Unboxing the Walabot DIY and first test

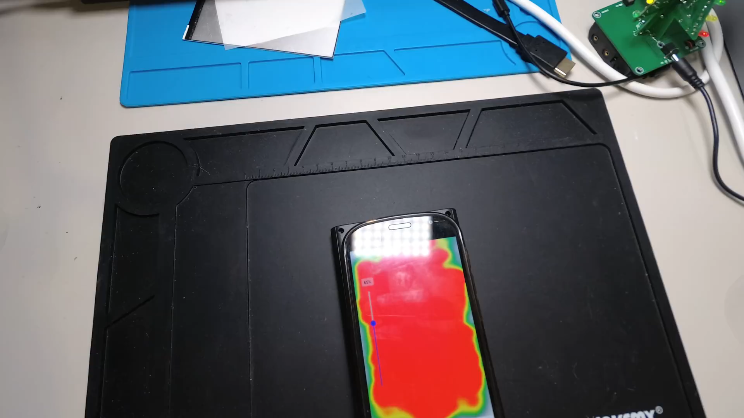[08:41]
So, this is my hand. I see through the rubber and the wood thing desk. Now I put some bamboo.